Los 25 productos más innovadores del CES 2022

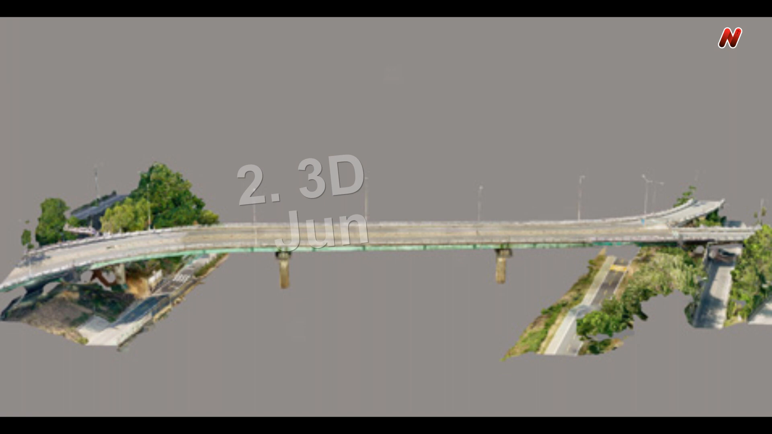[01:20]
3D John es una solución de modelado 3D de alta precisión para detectar fallas estructurales que proporciona una tasa de precisión mínima del 97.9%.